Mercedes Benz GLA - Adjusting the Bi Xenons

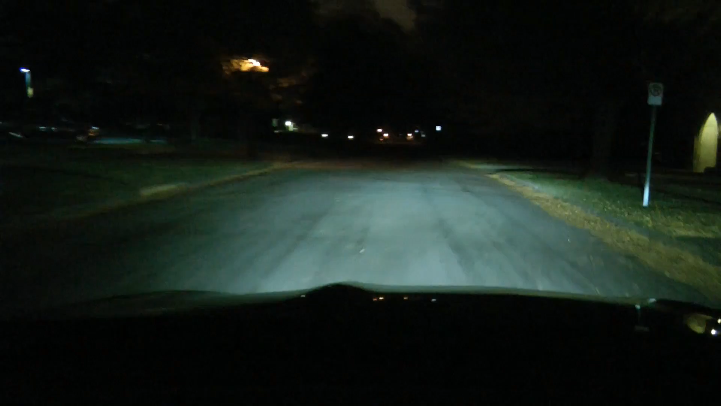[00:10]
by xenon headlamps and frankly they suck as you can see in this video you can hardly see anything there's a sharp cutoff not very far away and it's really uncomfortable I
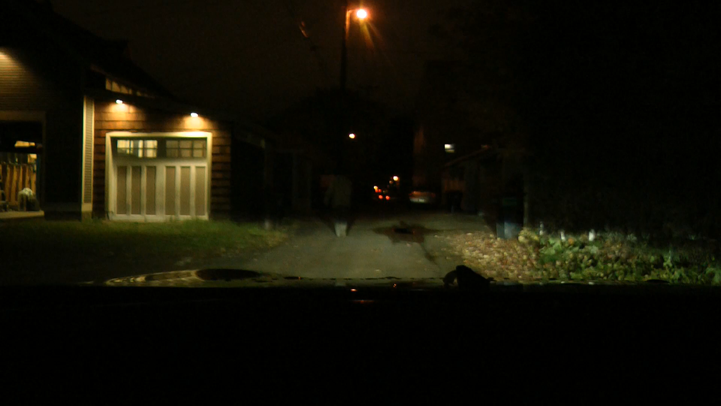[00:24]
feel like I'm always over driving my headlights even around town I'm gonna see if I can adjust them all right so that starts to fall off at 59 feet has totally gone by 87 feet that just isn't very far apparently